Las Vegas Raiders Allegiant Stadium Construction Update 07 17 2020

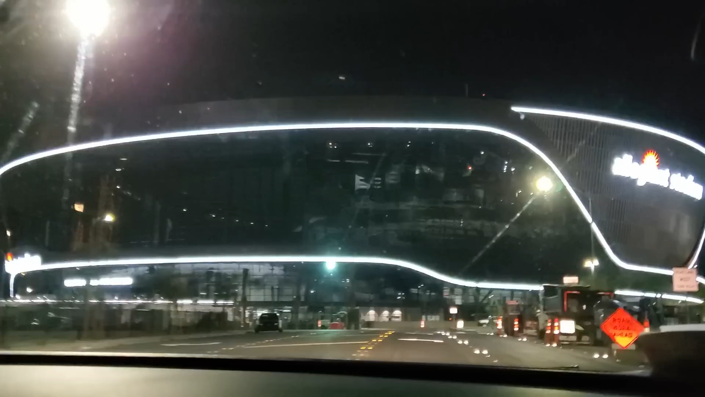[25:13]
all right so now we're heading we're heading south this is the north end now this street right here that we're going to turn is this is the l davis way this is the north entrance